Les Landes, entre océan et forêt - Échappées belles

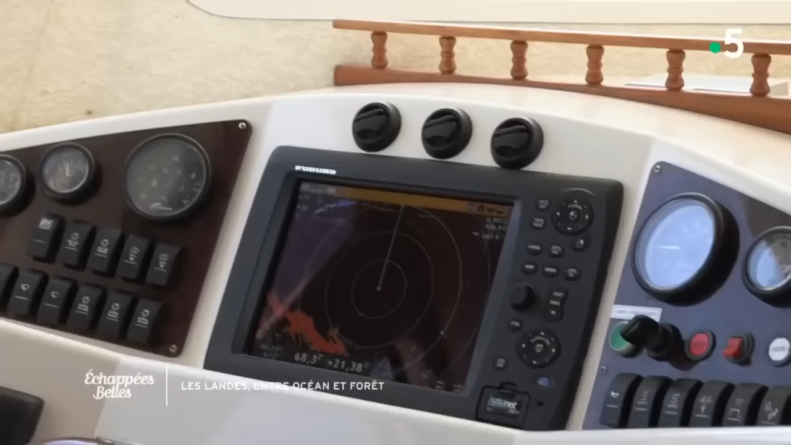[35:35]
Donc chaque écran il t'indique quoi? Mais écoute, là c'est mon logiciel de navigation.
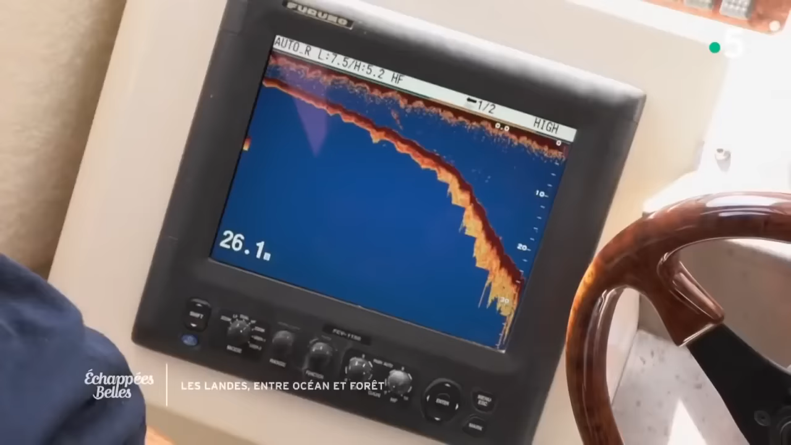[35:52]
Mm-hmm. Ça fait 20, 30, 40.